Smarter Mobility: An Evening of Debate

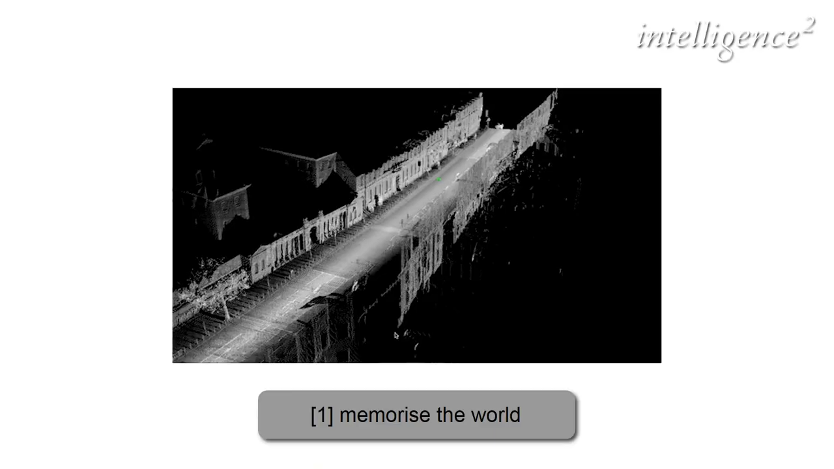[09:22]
We drove through London one morning, and it builds a nice map of the world.